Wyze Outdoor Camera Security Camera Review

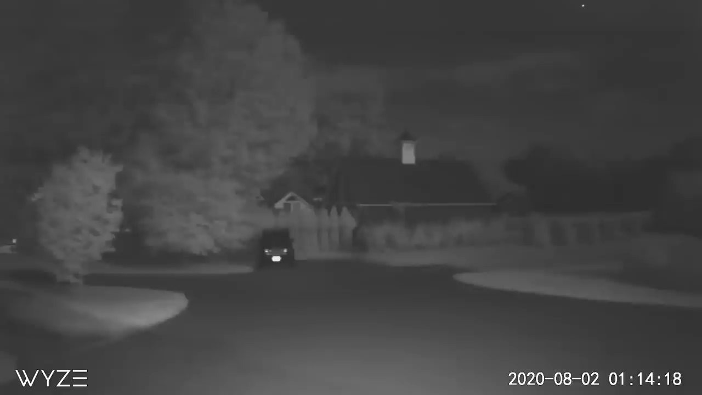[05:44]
You can see it illuminates pretty decently with its built-in IR illuminator. So that was good. My only complaint though is that if you've got somebody walking up to it like I am here,
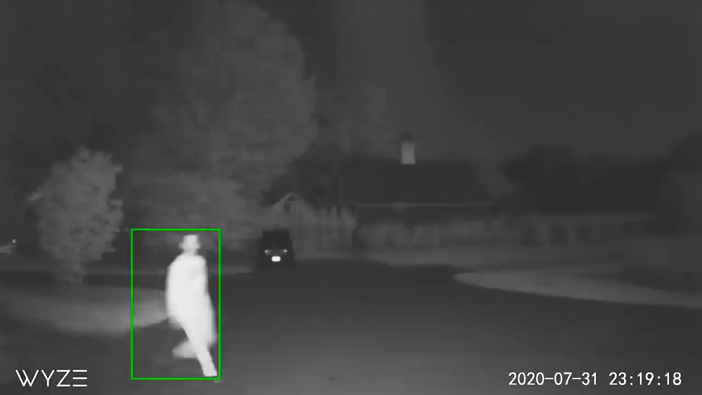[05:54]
as the person gets closer that illuminator is so bright that it washes out the face and you really can't identify the person if somebody is sneaking around your property at night.